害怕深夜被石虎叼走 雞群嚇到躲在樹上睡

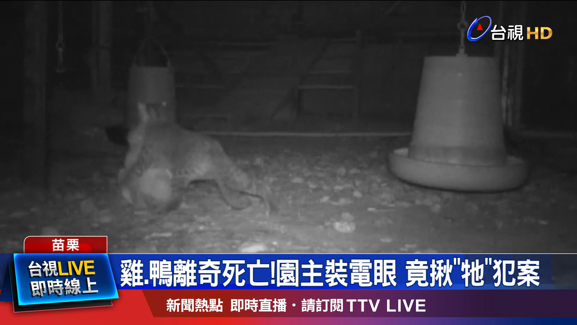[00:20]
接着没过多久就见它叼着一只母鸡大摇大摆地离开。保育学者视为珍贵的画面，
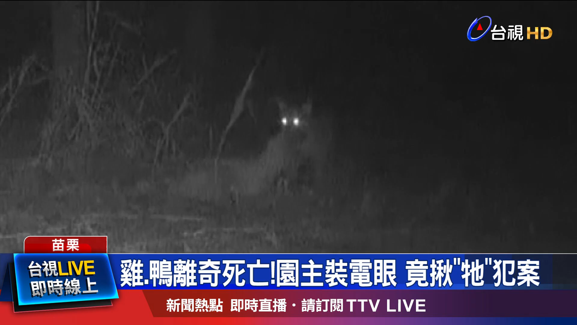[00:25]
但看在饲养鸡只的园主眼中十分不是滋味。